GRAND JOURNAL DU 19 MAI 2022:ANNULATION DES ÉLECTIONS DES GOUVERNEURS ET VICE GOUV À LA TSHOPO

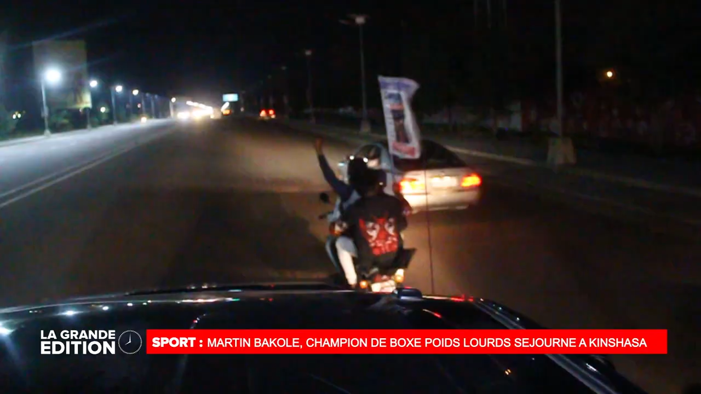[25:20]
Quittant l'aéroport, le cortège conduisant Martin Bakole prend la direction du fleuve Congo Hotel.